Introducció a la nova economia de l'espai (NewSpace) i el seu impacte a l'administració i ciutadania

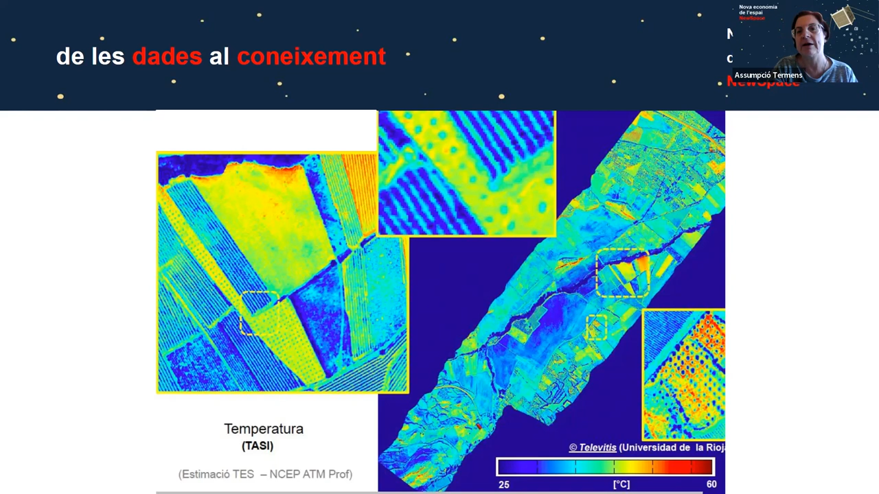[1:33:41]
amb vinyes a La Rioja, amb el sensor que tenim nosaltres, el TASI, i es podia avaluar on estava l'estrès tèrmic. O bé el que ha fet la Universitat de Lleida,